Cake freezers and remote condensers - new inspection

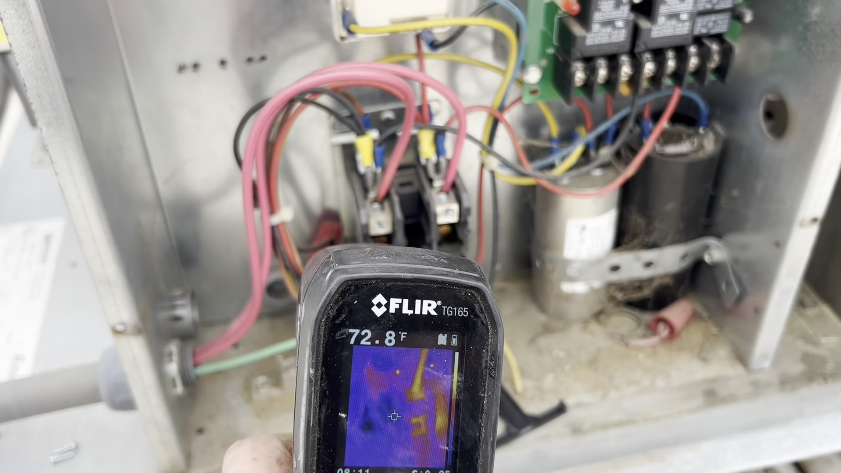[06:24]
On screen: spot 72.8°F
I got one leg of power that's just glowing up compared to the others.
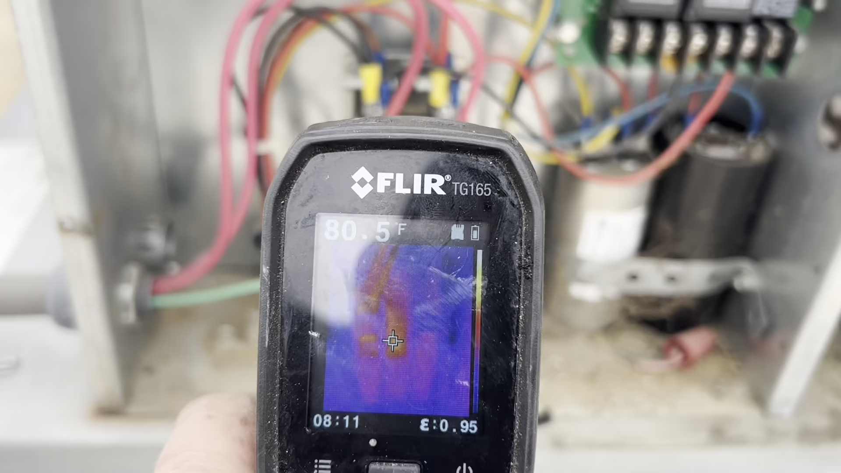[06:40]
On screen: spot 80.5°F
I got nothing at any of those connections except that one right there. It's not a temperature.
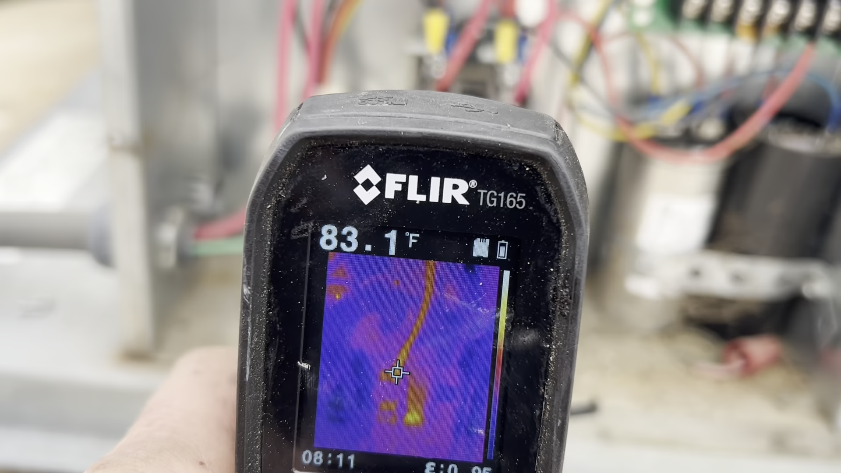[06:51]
On screen: spot 83.1°F
It's not super hot from a temperature perspective, right? But in relation to everything else, it's glowing.
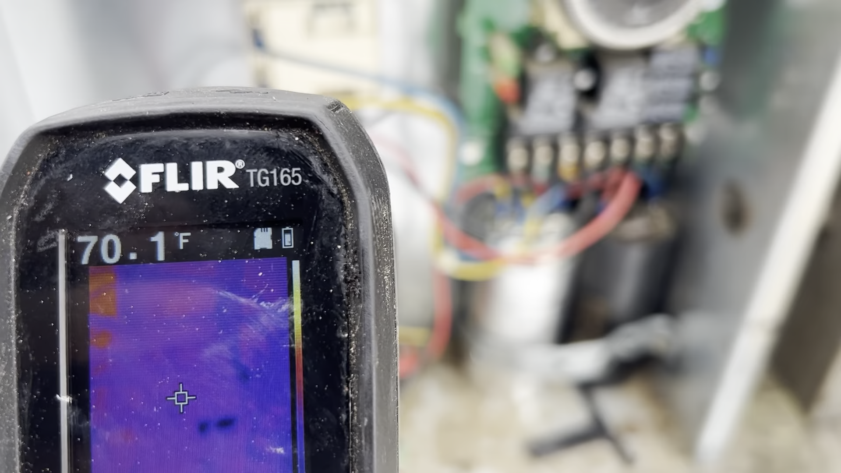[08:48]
On screen: spot 70.1°F
because it wasn't a high temp wasn't a problem look now
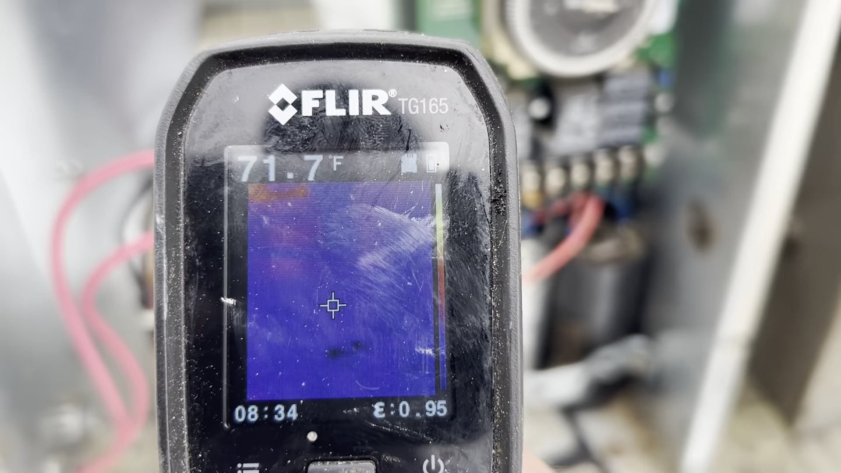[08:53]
On screen: spot 71.7°F
there's no evidence of it at all
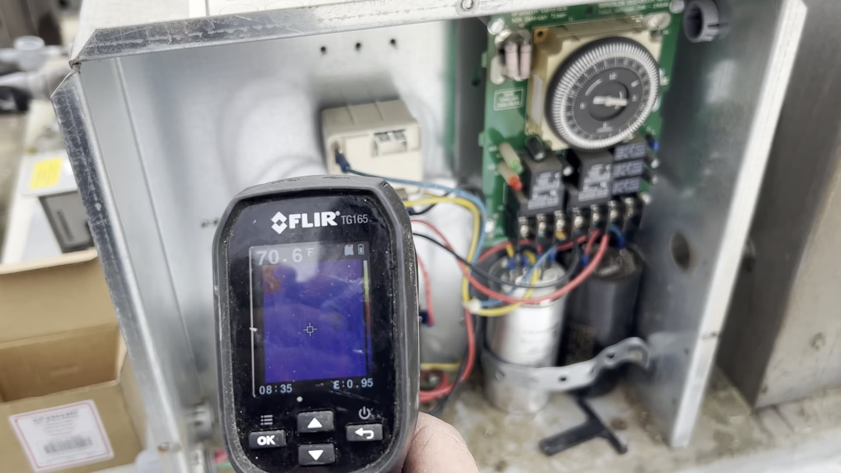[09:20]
On screen: spot 70.6°F
you can show people look that wire is melting in the middle of the summer that wire is gonna jump out your units going down